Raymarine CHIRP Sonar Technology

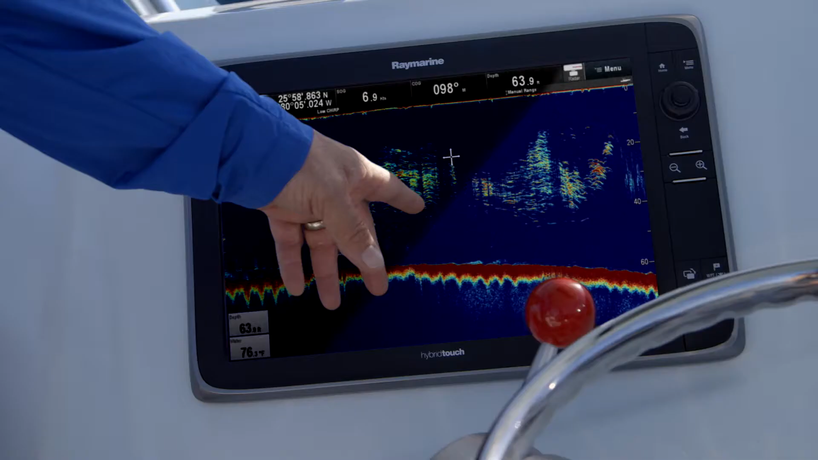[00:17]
We might fish for threadfin herring, pilchards, blue runners, sometimes we catch goggle eyes in the daytime, ballyhoo.